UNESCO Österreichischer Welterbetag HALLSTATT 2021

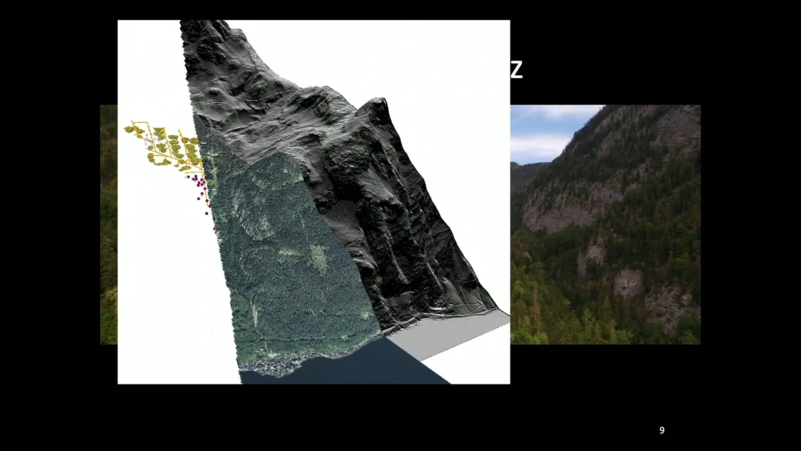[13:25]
Aber von diesen 7000 Jahren sieht man nichts, wenn man durch das Tal geht, weil fast alle Fundstellen im Untergrund sind.
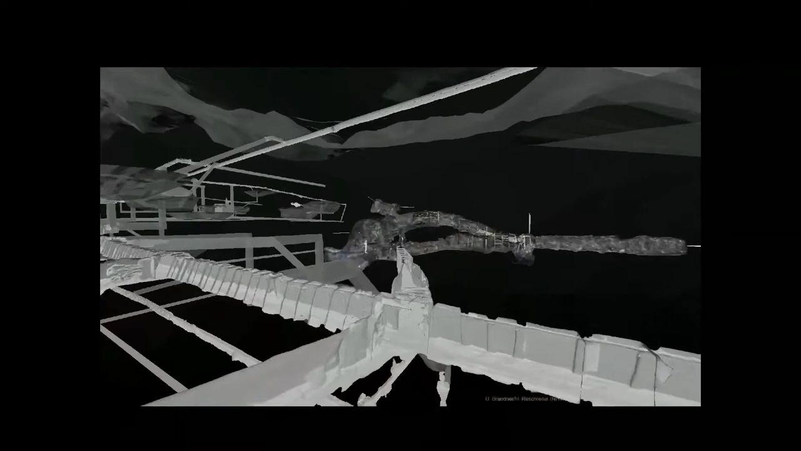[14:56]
Das ist ein Bergbau aus der Bronzezeit um
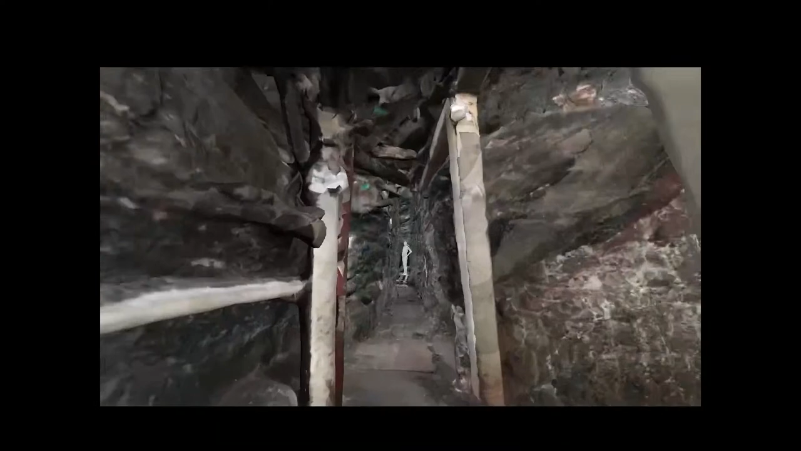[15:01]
1200 bis 1060 vor Christus. Wir fliegen durch unsere Forschungsstollen.
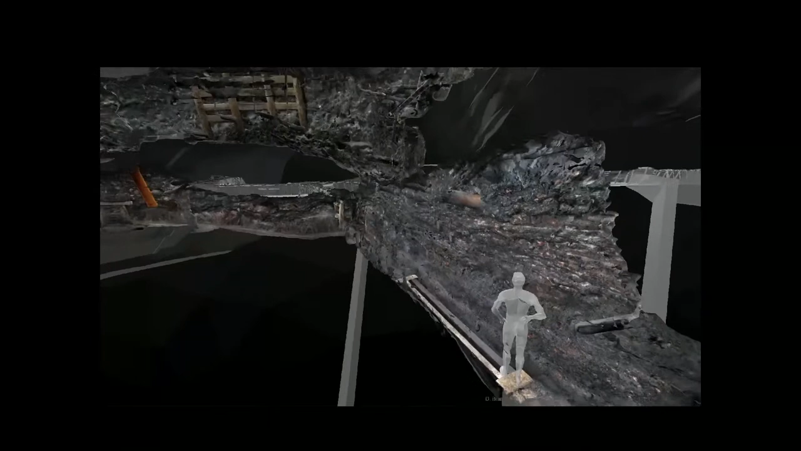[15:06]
Wir graben da seit etlichen Jahren und haben ein richtiges Netzwerk an Stollen aufgebaut.
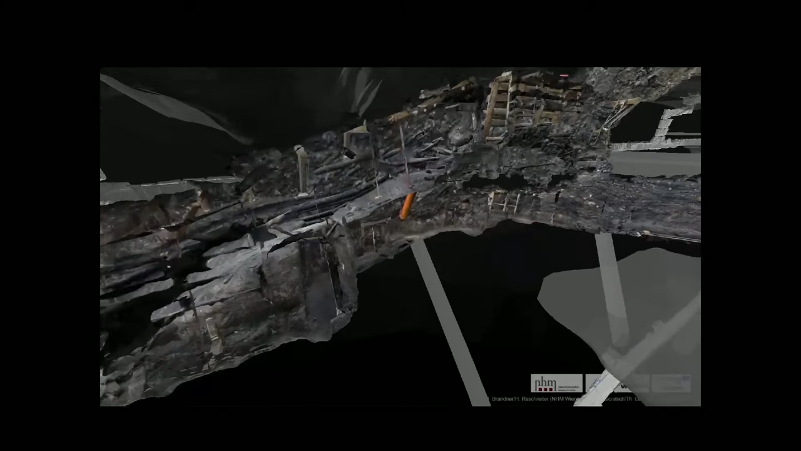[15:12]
Und durch die Stollen, und da sieht man gerade die Bohrungen, die wir machen,
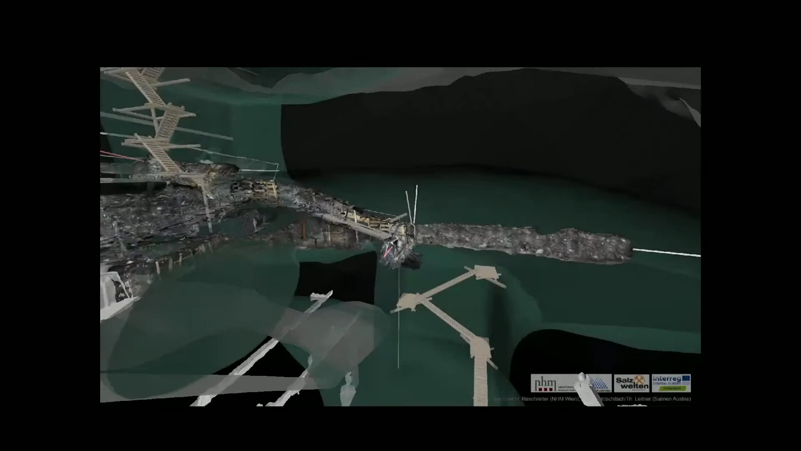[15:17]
können wir diesen Bergbau sehr detailliert rekonstruieren. Jetzt fliegen wir weiter vom bronzezeitlichen Bergbau, also 1100 vor Christus, in die Eisenzeit.
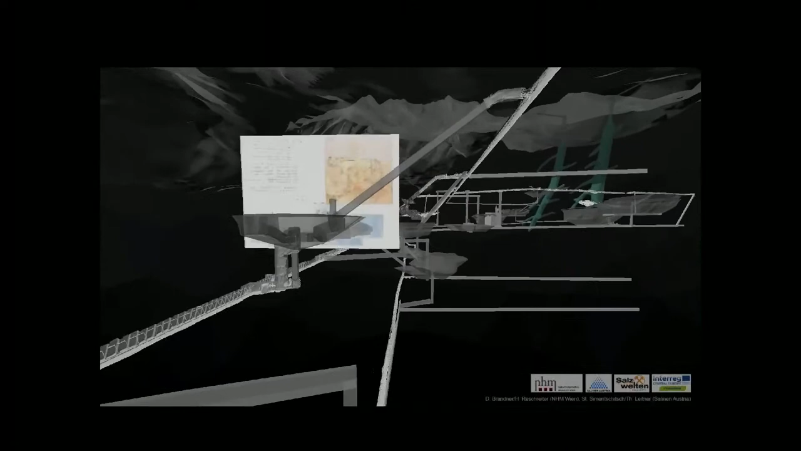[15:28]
Jetzt fliegen wir in den Zeitraum 700 vor Christus. Auch da haben wir viele Aufschlüsse im Berg,
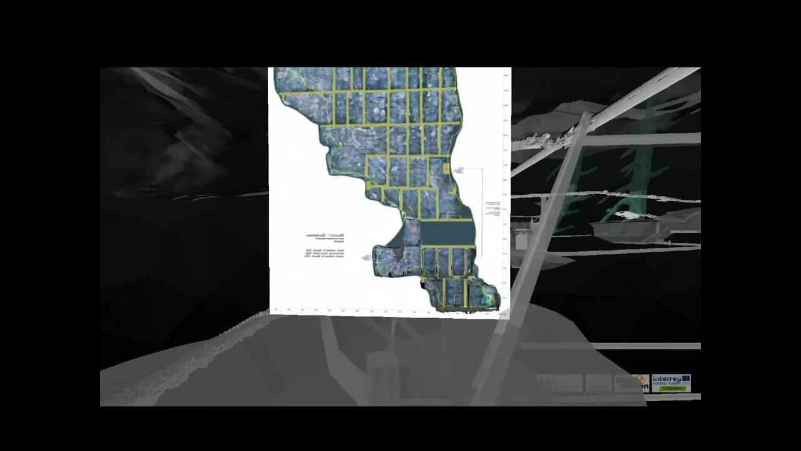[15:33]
die uns eine gute Vorstellung geben, wie dieser Bergbau ausgeschaut hat, welche Größe er gehabt hat und wie da drinnen gearbeitet worden ist.
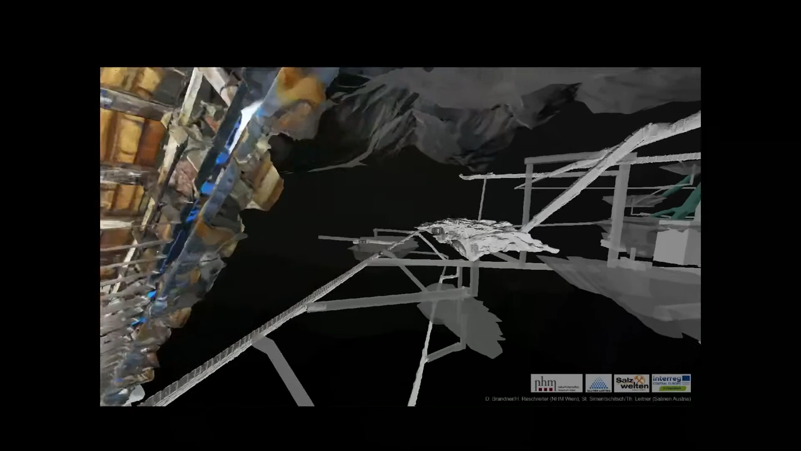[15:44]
Jetzt fliegen wir ins sogenannte Stügerwerk, ein moderner Bergbau,
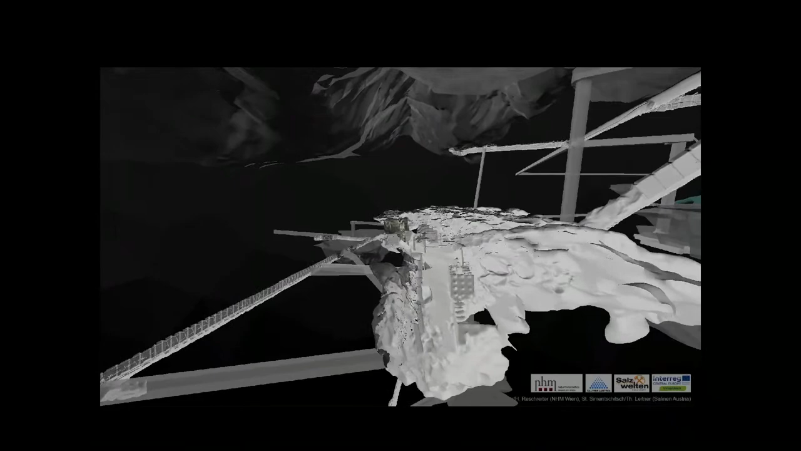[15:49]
wo eben zufällig prähistorische Spuren aufgeschlossen worden sind.
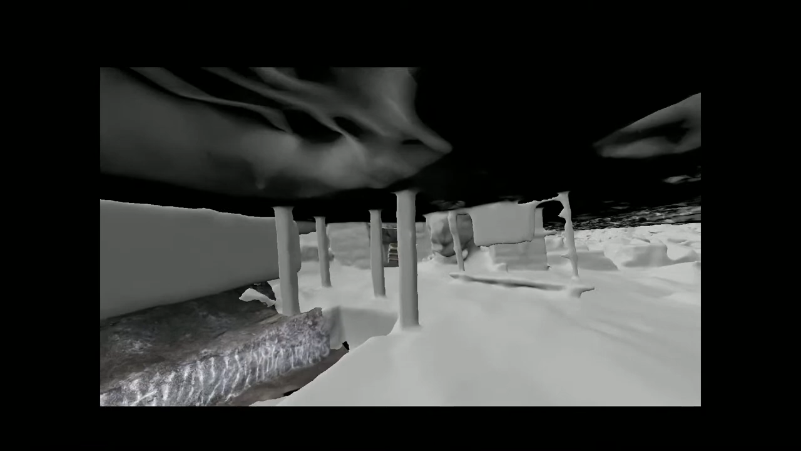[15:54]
Wir sehen jetzt gleich herzförmige Strukturen an der First, also an der Decke.
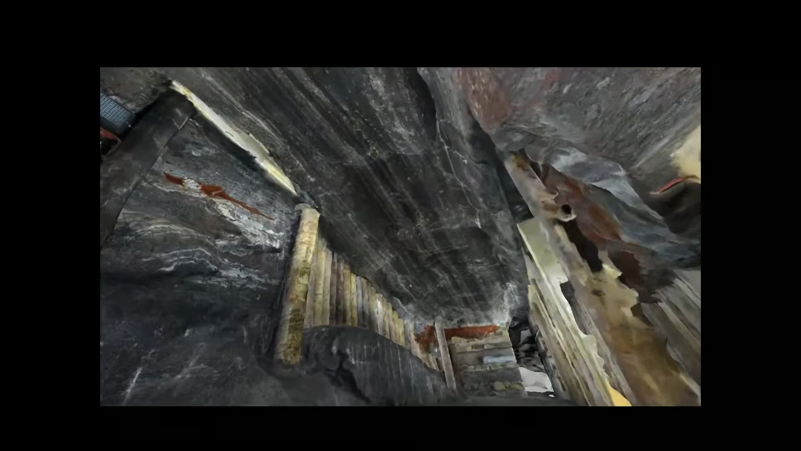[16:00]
Die markieren für uns die Abbautechnik der älteren Eisenzeit, also herzförmige Salzplatten zu produzieren.
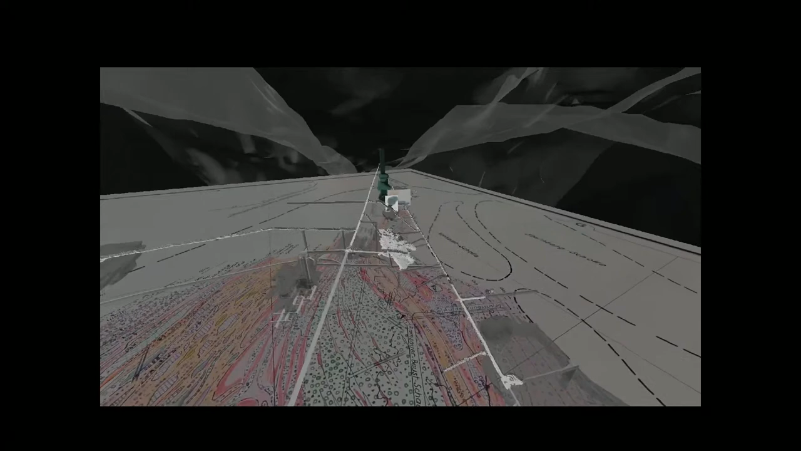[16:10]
Und alle diese Fundstellen gemeinsam können wir zu dieser blauen Wurst, die gleich auftaucht, rekonstruieren.
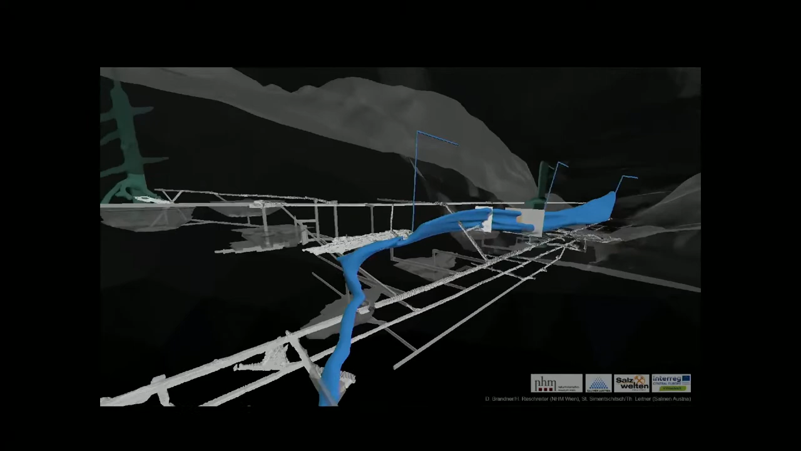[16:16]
Diese blaue Abbaukammer, die ist über 300 Meter lang, bis zu 20 Meter hoch und 10 bis 30 Meter breit.